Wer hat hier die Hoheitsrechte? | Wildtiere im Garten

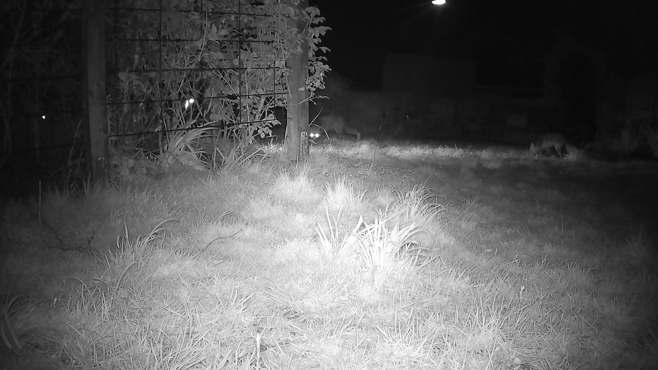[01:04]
Diese ältere Dame liebt Tiere. Ob Zweibeiner oder Vierbeiner, alles, was aus der Tierwelt laufen oder fliegen kann, ist herzlich eingeladen und bekommt hier zu fressen und zu trinken.
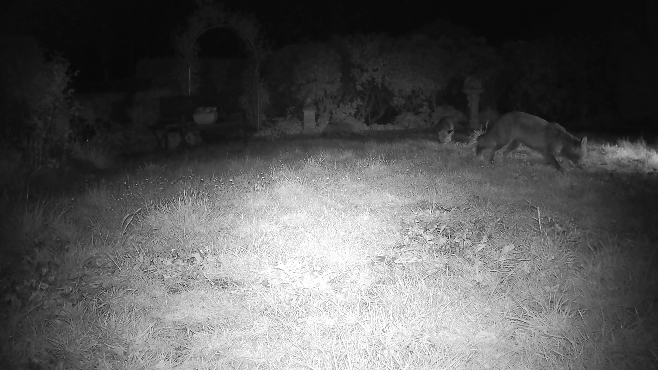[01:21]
Am Tage treffen sich hier unzählige Vögel, der Specht, die Elster, die Raben, jede Menge Tauben und weitere gefiederte Zweibeiner. Alle nehmen an dem reichlich gedeckten Tisch Platz. Ab ca. 21 Uhr treffen die ersten Abendgäste ein. Jawohl, der erste und hungrigste Waldbewohner ist der Fuchs. Und nach vergrößert sich die Tierwelt auf der Grünfläche.
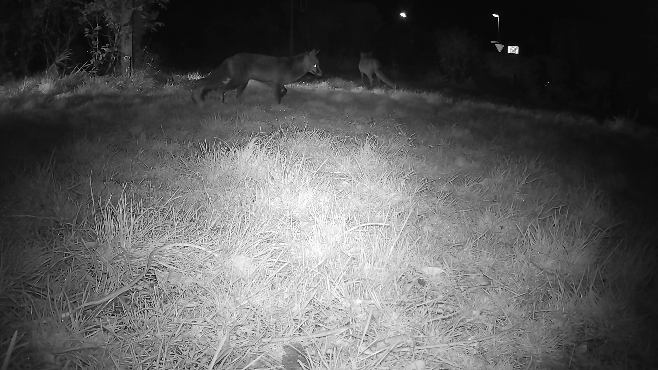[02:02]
Ich habe in der gesamten Aufnahmezeit festgestellt, dass der Garten von 6 unterschiedlichen Füchsen, ein Dachspärchen, 2 Waschbären und ein Marder besucht wird. Dieser Garten befindet sich am Waldrand. Hier im Garten herrscht Ordnung, jawohl. Dafür sorgt am Tage Hansemann. Er verbuddelt sämtliche Nüsse, die er findet.